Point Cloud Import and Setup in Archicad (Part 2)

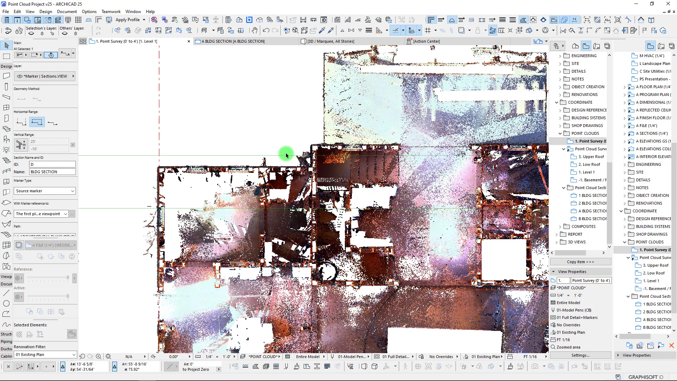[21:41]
We're going to take this section, and let's cut this through our stairs, which occur over here. We can adjust the boundary on that a little bit. And, okay, shoot. I'm going to undo that because I think I accidentally copied. So, did I copy? C, D, no, I'm sorry. We have an extra section here to work with. So, let's set this kind of right in this location.
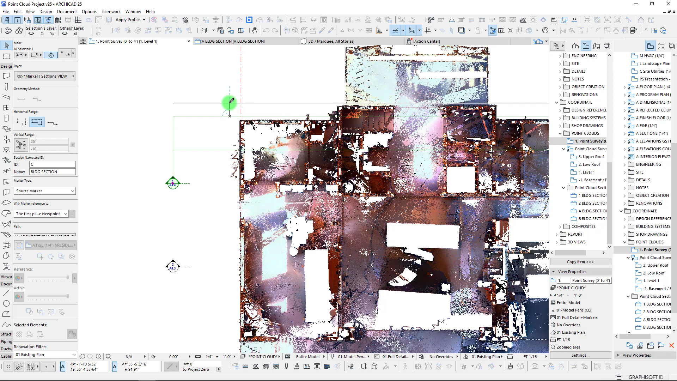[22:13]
I'm going to extend this. And then, finally, we can take our last section, and we can cut it right through that outdoor patio.
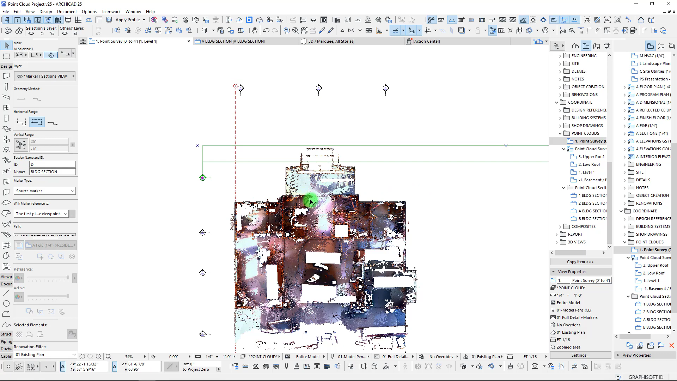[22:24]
So, okay. So, now that we have these set up, we actually have additional sections that are not being listed here. But, let's just go ahead and activate our section B.
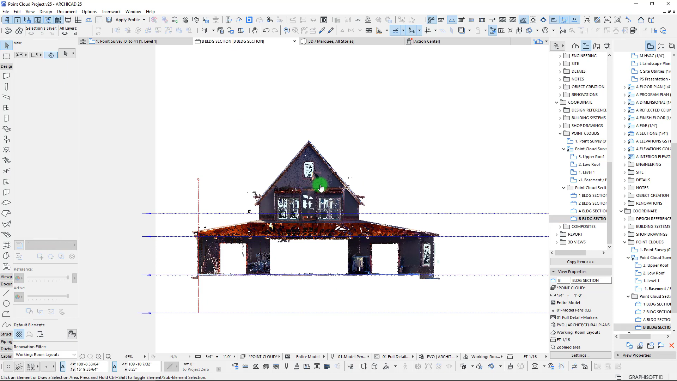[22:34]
These views are set up just to view the point clouds, so it makes it nice and easy.
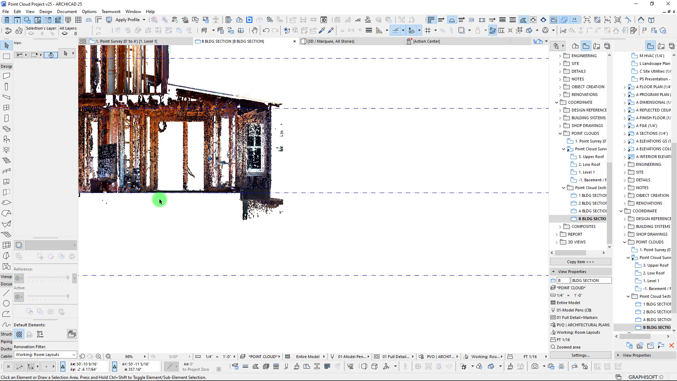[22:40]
And, okay, there we are. And, we can see our section cutting all the way up and through. Let's check out our section 2.
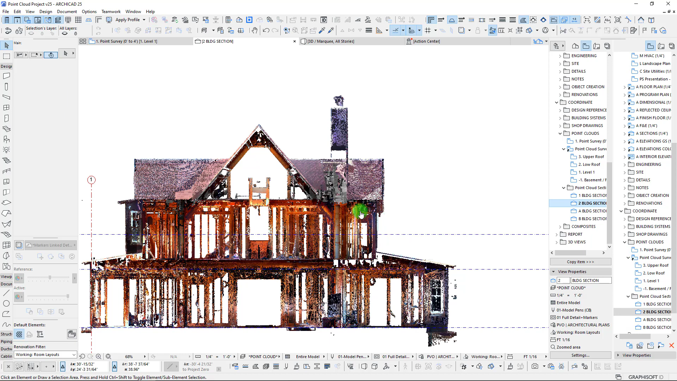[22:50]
I was hoping to pick this up so we can see our stairs going in the other direction. Okay. So, there we are.
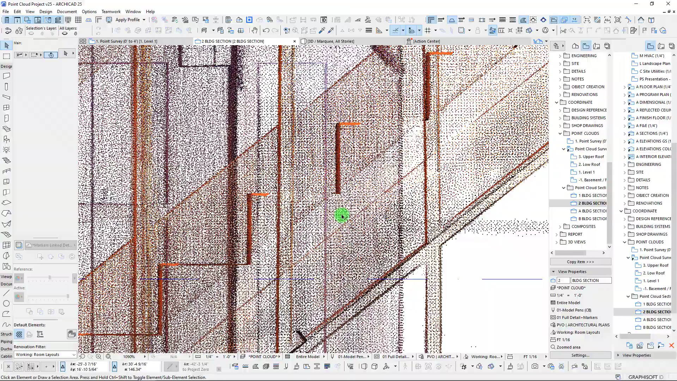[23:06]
There's our stairs. And, yeah, just a lot of framing, a lot of things going on here. So, okay. Next step.
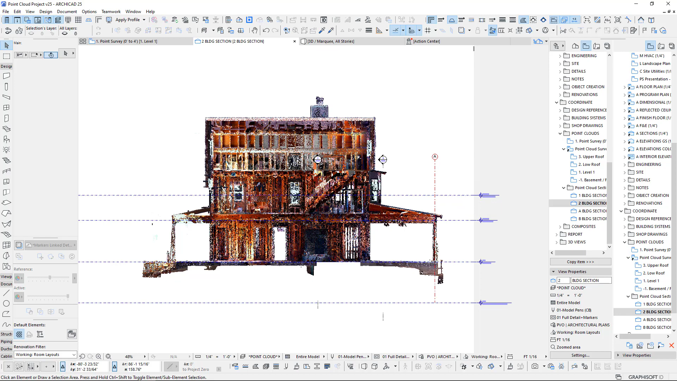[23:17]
We've gone through, and obviously, we've imported these point clouds. We've adjusted it to our project coordinates. We now need to do a little bit of work on our stories and get our story elevations at the right level here. So, what I'm going to do is I'm actually just going to draw in kind of some temporary dimensions here. And, we are just going to start it from right here.
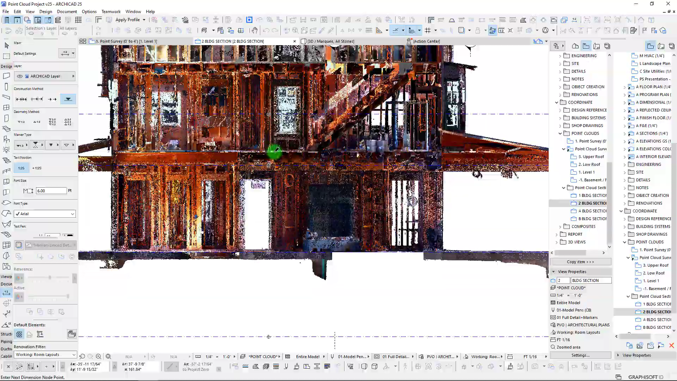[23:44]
We are going to take this up, and we are going to snap this really
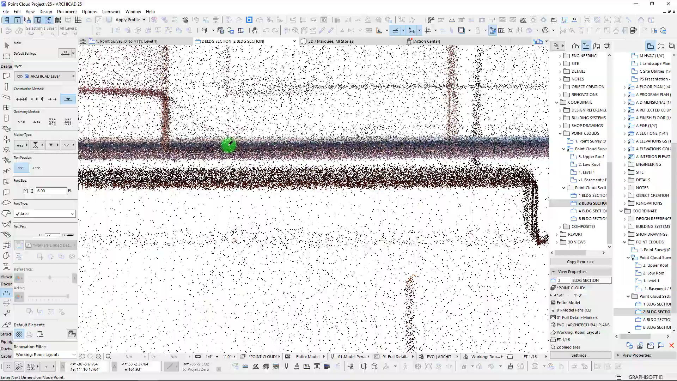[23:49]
kind of right in this point and we're going to try to get that as close to that finished floor as we can.
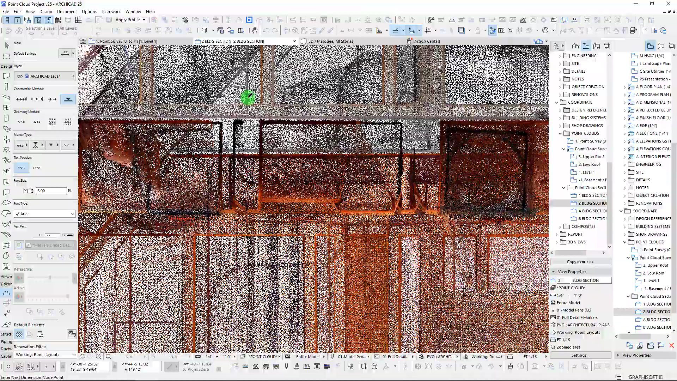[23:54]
And, then we're going to do the exact same thing up on our top level.
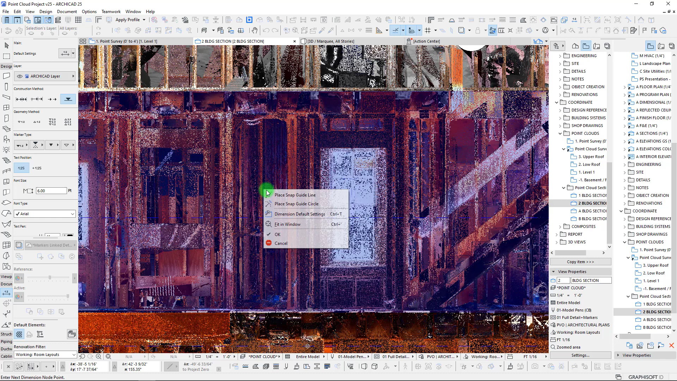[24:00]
And, those points, well, I can see that we actually had assigned. When I clicked on that lowest story marker,
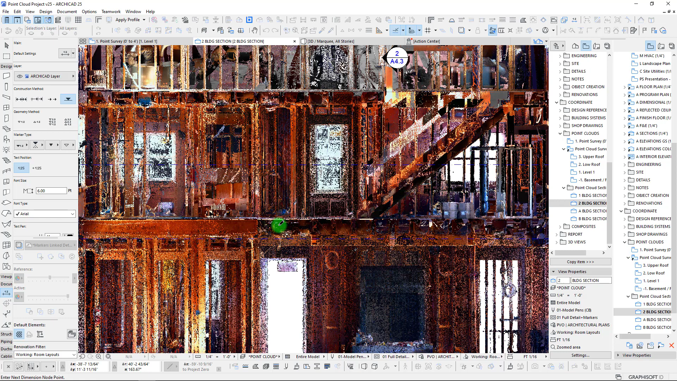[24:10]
it applied it to all story markers. So, we're going to undo those by clicking on those once again.
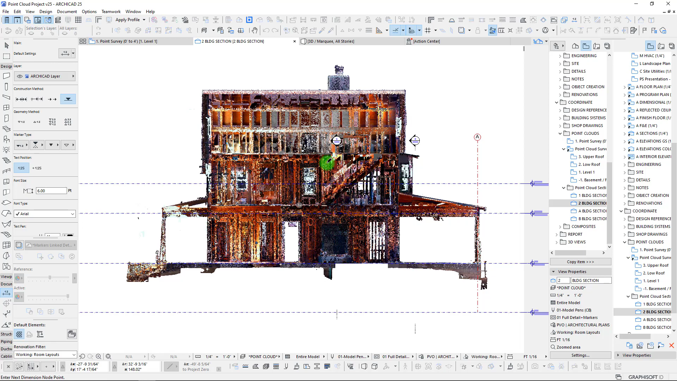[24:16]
And, we're going to do one more. Actually, we'll wait to do, to set that roof elevation here. But, when we hit okay and we drag these out to the sides, this is going to give us a pretty good idea of our story elevations.
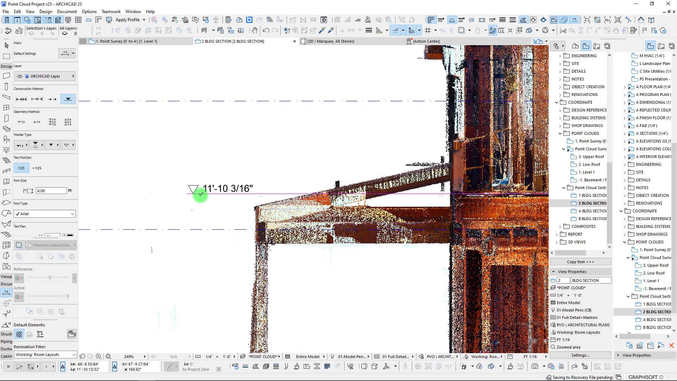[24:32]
So, like 11 foot 10 would probably be a good one there.
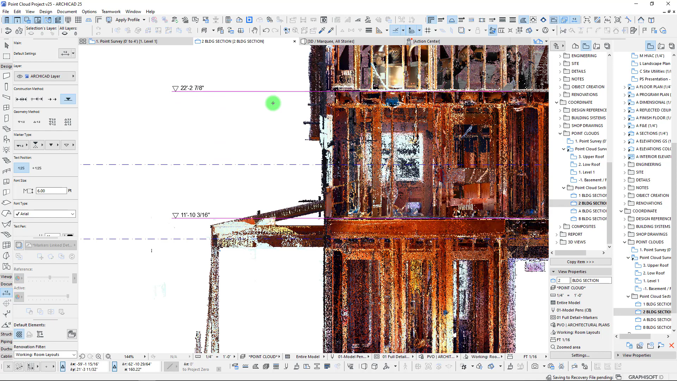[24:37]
And, then 22 foot 3 for our top story. So, let's go and make these adjustments here in our story settings.
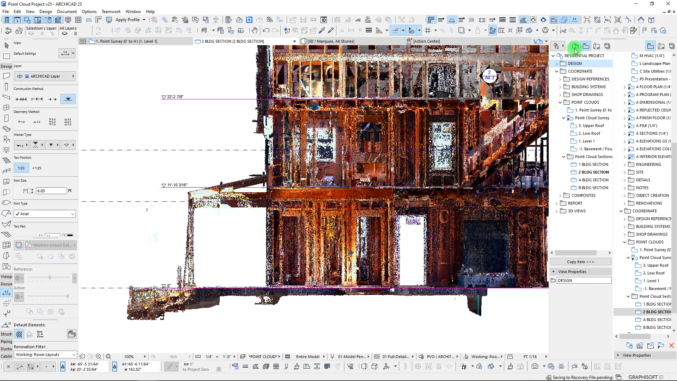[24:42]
So, we are going to call this one level 2. And, this elevation is going to be 11 foot 10 is that story elevation. We have our upper roof. What we're actually going to do here is we're going to insert, and we're going to call this an attic. And, this is going to be set at that 22 foot 3.